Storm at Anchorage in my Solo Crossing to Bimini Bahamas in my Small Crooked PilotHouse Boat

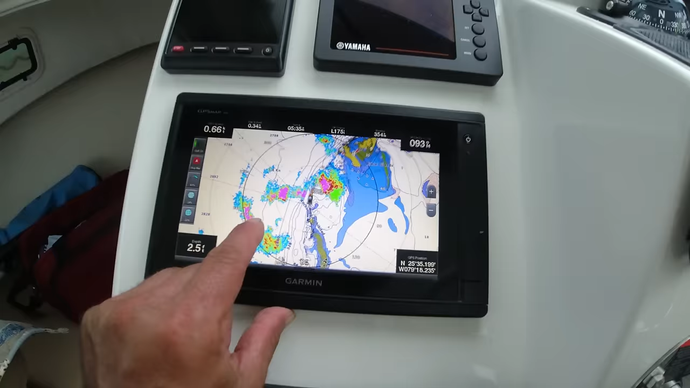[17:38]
See, so we got this here, this and this here, and a lot of the stuff coming up to the front here.